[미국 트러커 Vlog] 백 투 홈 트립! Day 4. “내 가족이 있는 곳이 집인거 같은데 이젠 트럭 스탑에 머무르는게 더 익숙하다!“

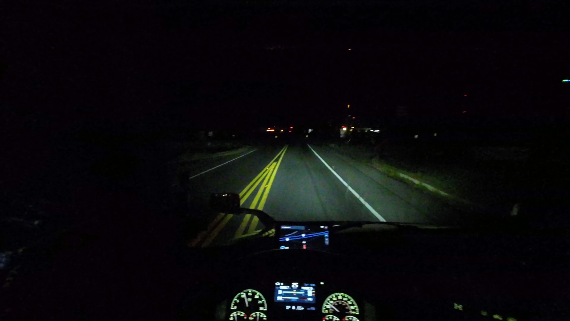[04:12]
5시 36분이라고 생각하고 가면 됩니다. 한 2시간? 1시간 정도 있으면 해가 뜨기 시작하겠네요. 네, 낙스빌입니다.
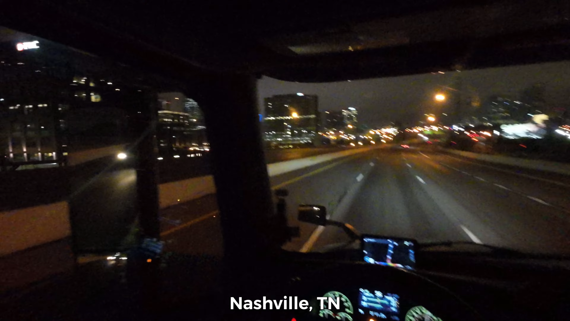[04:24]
아니지. 내시빌입니다. 내시빌. 내시빌에 도착했어요. 지금 5시 20분인가? 아직? 그런가요? 내시빌 통과할 때까지 시간이 안 바뀌는 거죠? 야경이에요. 내시빌 야경.